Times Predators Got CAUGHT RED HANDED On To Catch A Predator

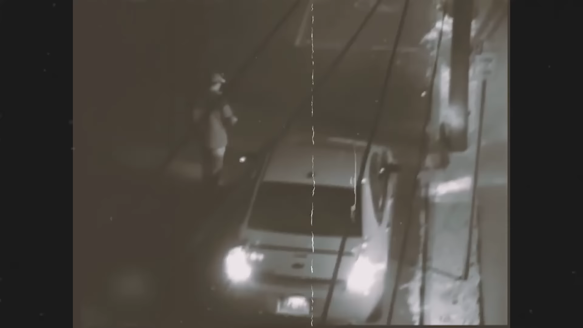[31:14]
Here comes another suspect who will also try to play this as a big misunderstanding.